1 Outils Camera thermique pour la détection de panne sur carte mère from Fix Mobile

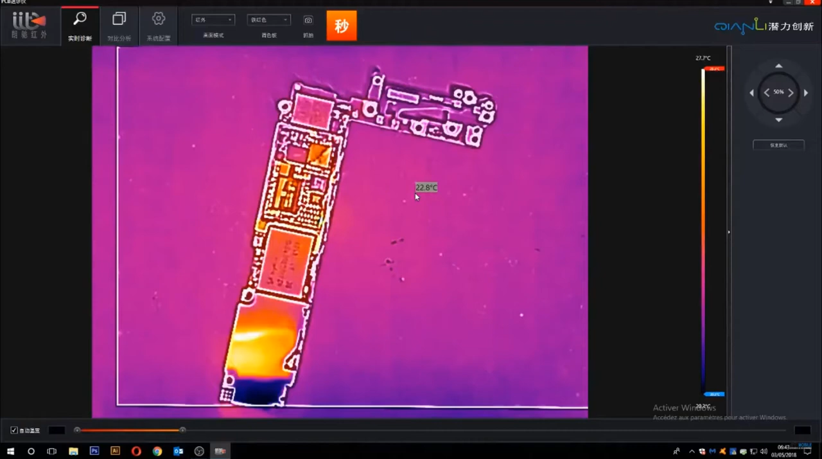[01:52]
On screen: spot 22.8°C, scale top 27.7°C
c'est très simple vous avez le programme il est tout en chinois mais c'est pas vraiment un problème dans le sens où vous n'utilisez qu'un seul bouton c'est le gros bouton ici en haut le gros bouton orange qui qui permet de passer sur un visuel plus plus contre contrasté pardon et permet d'isoler le court-circuit ou bien la consommation etc donc là je vais allumer le la carte mère et c'est parti donc la carte va s'allumer comme une guirlande c'est tout à fait normal le téléphone fonctionne donc la carte va s'allumer
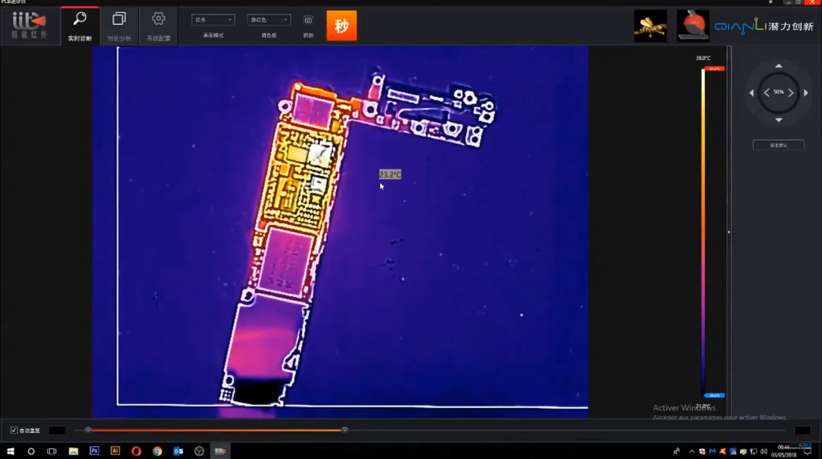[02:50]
et c'est ce composant là qui cause le la panne de la batterie qui se décharge extrêmement vite alors là on va attendre que le téléphone soit en veille en attendant je vais vous présenter donc comment ça marche c'est très simple ici vous avez donc le schéma de de la carte mère avec les différentes zones qui s'illumine et avec la souris vous pouvez passer dessus et lorsque vous passez sur une zone il vous indique la température qu'il y a sur cette zone voyez ici on a à 42 degrés là ici pareil si on descend un peu plus bas on est à 27 donc c'est pour ça ça vous montre exactement ce qui
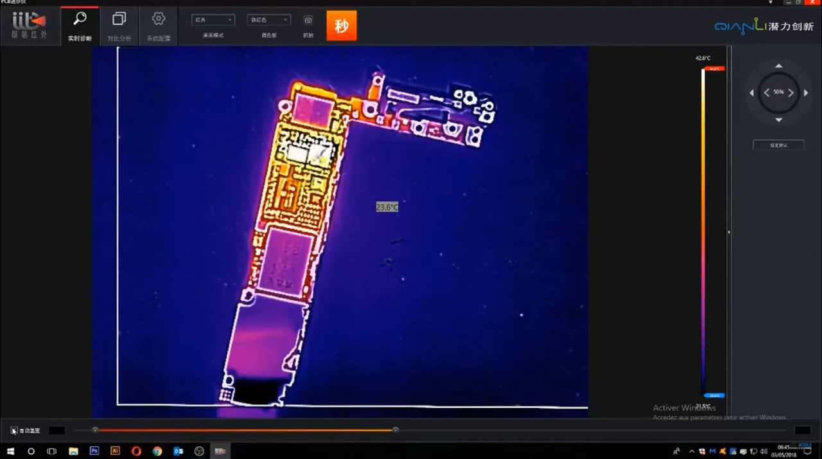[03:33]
chauffe et et la température exacte maintenant on va attendre que le téléphone se mette en veille et on va pouvoir isoler en veille on va pouvoir isoler le composant qui génère cette surconsommation alors pour ce faire c'est très simple lorsque vous passez ici vous cliquez sur le bouton